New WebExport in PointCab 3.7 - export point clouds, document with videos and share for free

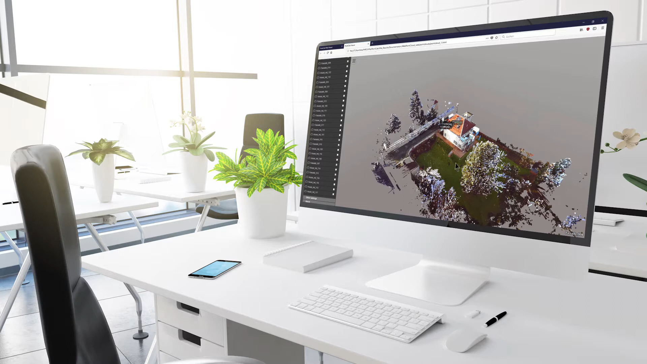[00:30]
the export also includes many cool functions for example performing measurements in the cloud highlight parts of the point cloud and adding video
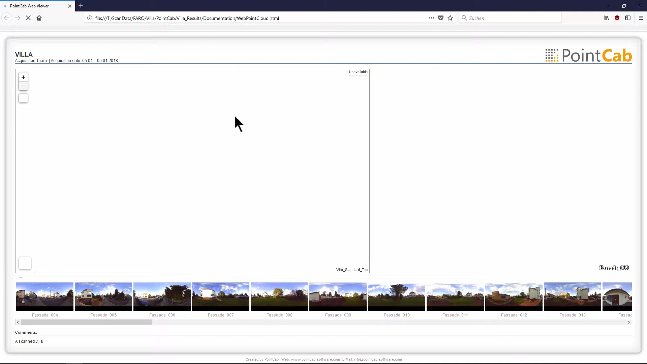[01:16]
by double clicking and it appears in your web browser on the left side you see the top view of the project with the individual scanner positions as usual below it you can see the horizontal panorama
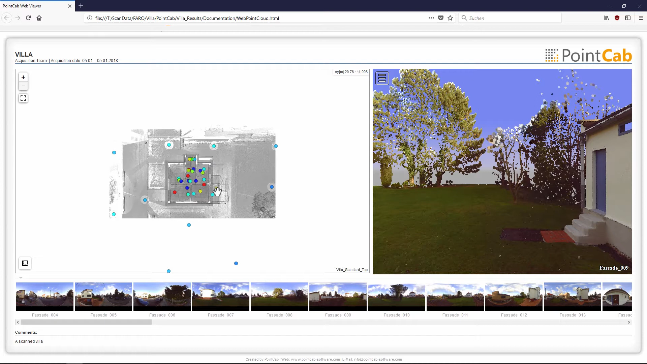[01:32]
list with all the different scan positions newly added on the right side is the 3d point cloud view in this window you can navigate the mouse in the point
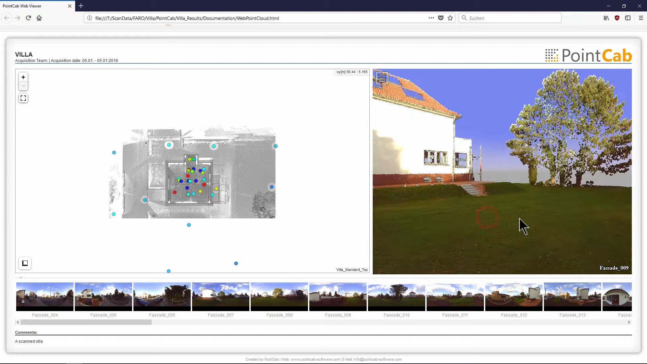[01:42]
cloud and make adjustments and measurements if necessary a mouse wheel click on one of the panoramas opens the corresponding point cloud view in a new browser tab
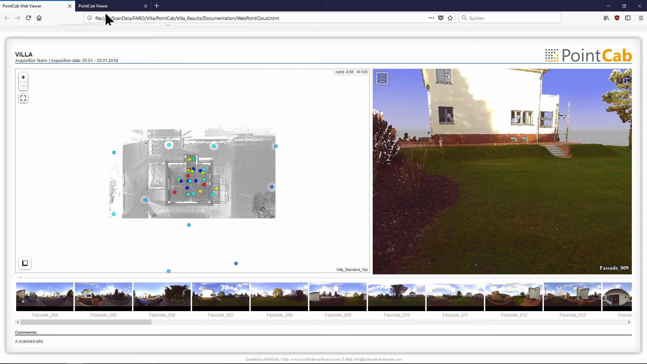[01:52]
after clicking on the menu button in the upper left corner of the screen you will find various options and
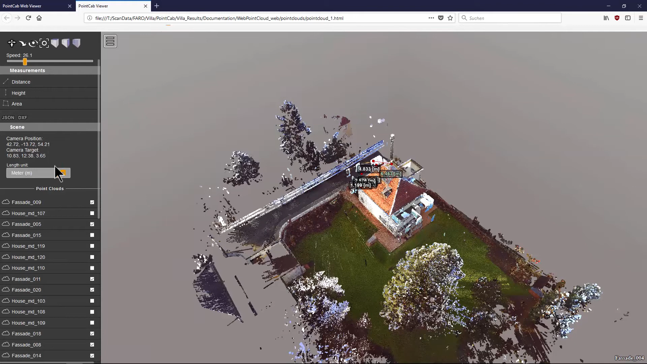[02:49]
choose not to use the metric measurement system the dimensions display can also be converted
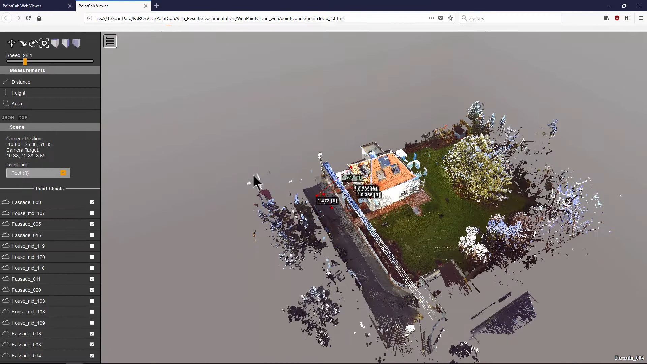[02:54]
into imperial measurement units the change happens immediately after selection
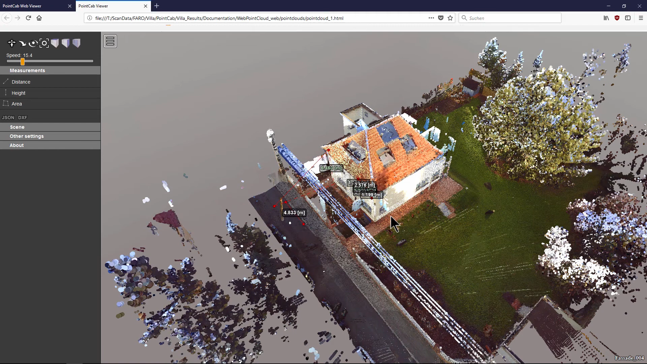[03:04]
additional measurements can be added from any position and across multiple scans as required the measurement made can easily be transferred to your cad
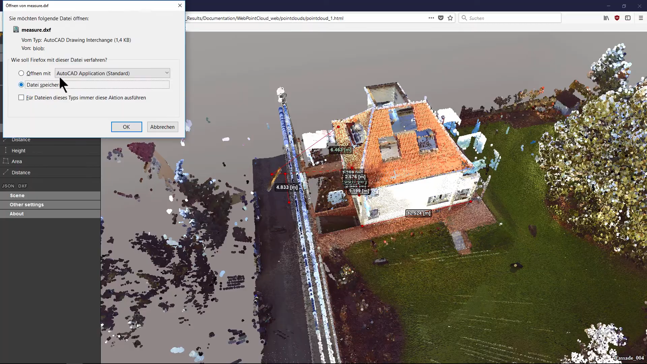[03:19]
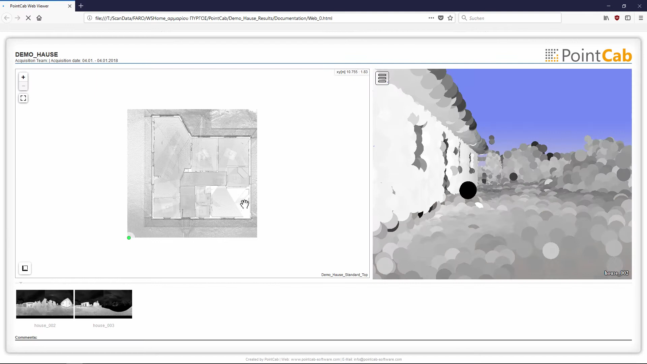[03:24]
even exports of scans without color information can be beautifully displayed via web export
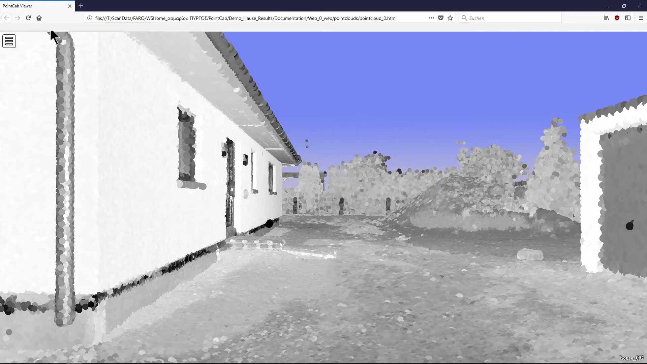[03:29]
although color information is not available in the scan data the different surfaces
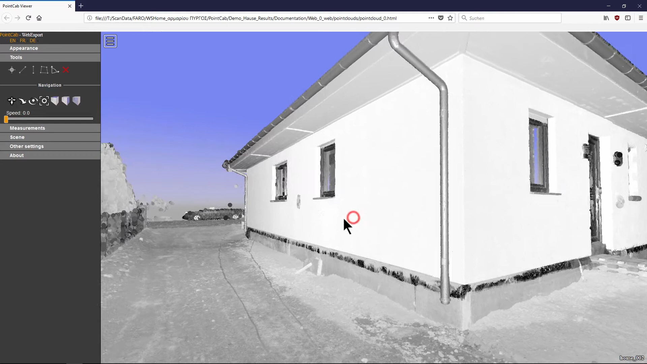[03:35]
can be seen very clearly and distinguished in scene you can assign
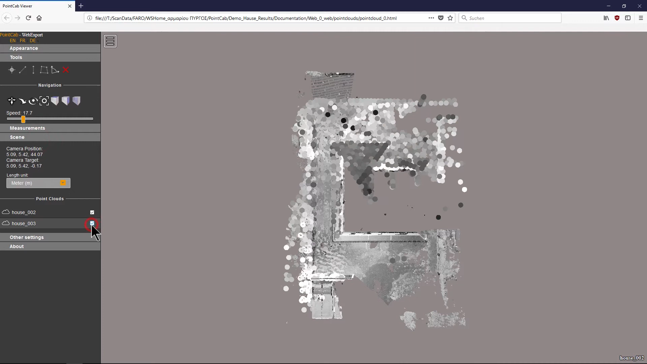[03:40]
a different color to each of the scans in your project
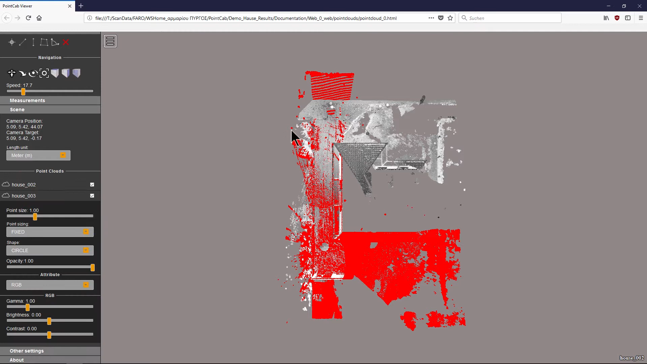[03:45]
by doing this you can easily display and identify overlapping scan areas